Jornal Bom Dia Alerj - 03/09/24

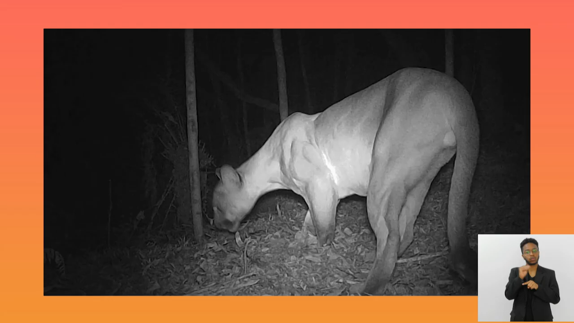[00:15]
Onças pardas exigem cuidado de população de áreas próximas ao Parque Estadual dos Três Picos. O Bom Dia Alerj começa agora.